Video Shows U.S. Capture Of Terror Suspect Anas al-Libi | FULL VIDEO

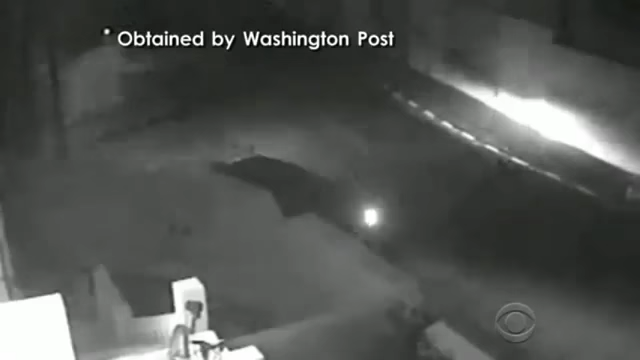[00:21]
dawn last october a white van pulled up next to him and delta commandos leapt out freeze the video and you can clearly see one of them standing in front
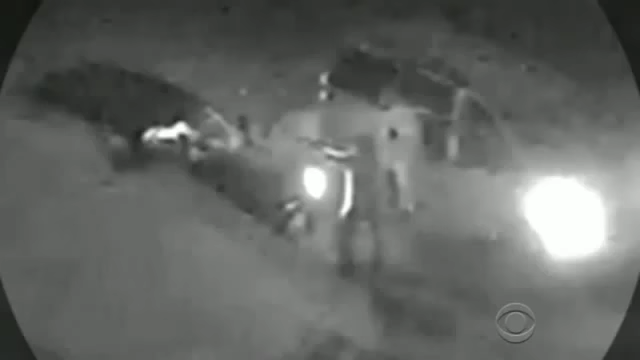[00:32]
of the car his pistol trained on the front seat another van pulled into blocking position as a second commando went for the driver's side door the commandos wrestled al libby out of his car and into the van and sped away